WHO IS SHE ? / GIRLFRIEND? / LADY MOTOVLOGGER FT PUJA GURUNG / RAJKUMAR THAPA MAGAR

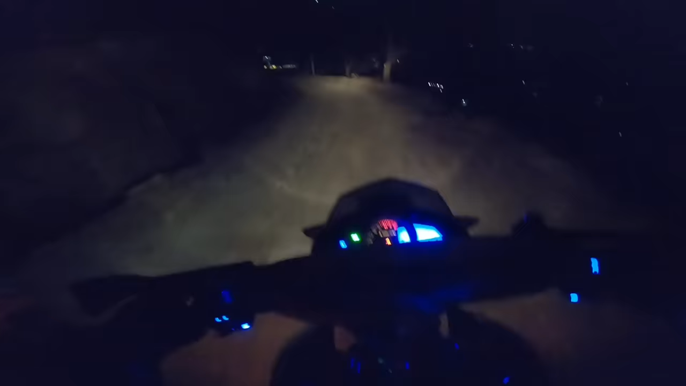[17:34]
कसम बाटो त यस्तो डर लाग्दो छ नि,
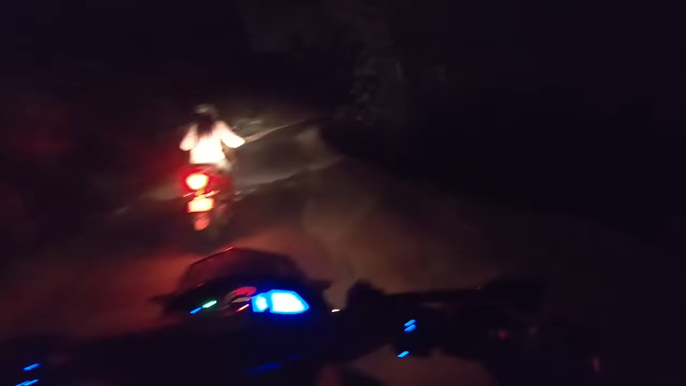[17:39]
अब म त यस्तो मात्रै एक्लै त हिँड्न सक्दिनँ थिएँ यार, कस्तो जिउ छिरिङ्ग भइरहेछ भने है, मान्छे मर्छ एक्लै हिँड्यो भने त हार्ट एट्याक आएर,